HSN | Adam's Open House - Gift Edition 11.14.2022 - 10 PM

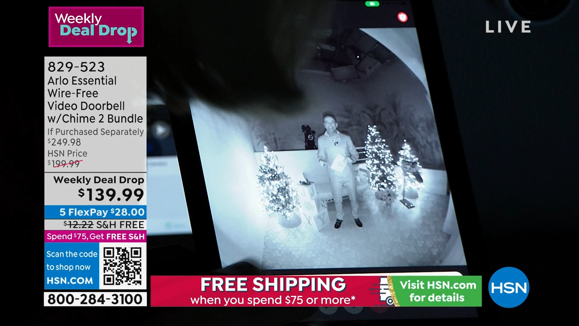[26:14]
If you're home alone, you can press one of these prompts. There's about five different prompts. Or maybe you just want to say, I'm busy. Oh, okay, okay. I think that's great for females. So, okay, here's Adam. This is the infrared night vision that Arlo is known for. So it's the black and white. Arlo originated, their very first camera was to catch the bad guys right there. So you can pinch and zoom, right? You can see Adam's shoe. This is the field of view.
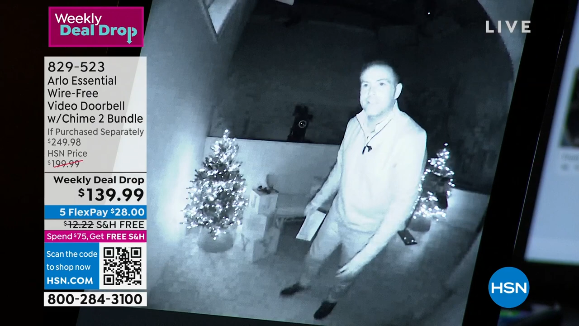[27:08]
I'll stay outside, Julie. What are you gonna do? Oh, my, well, you just were up so close to the camera. It would scare you. So I thought that was a bad guy.